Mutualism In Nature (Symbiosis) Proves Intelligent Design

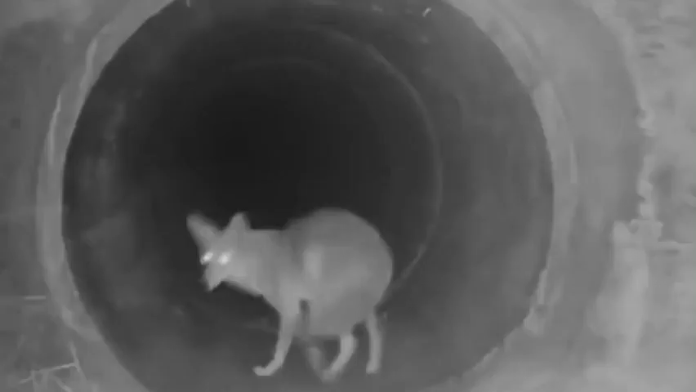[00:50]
Yes, you heard me right folks, coyotes and badgers hunt together.
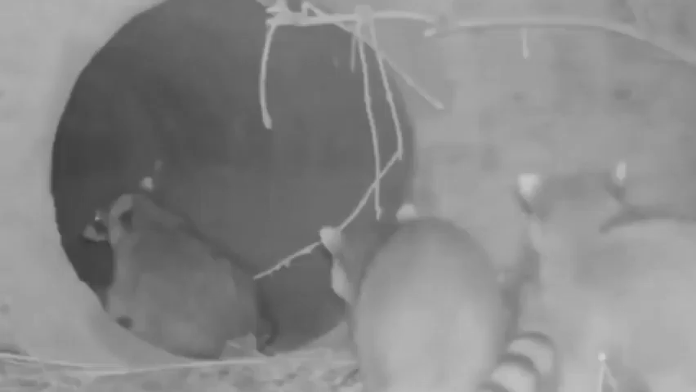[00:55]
The larger coyote chases its prey across prairies and meadows, while the badger hides in the burrow of the prey,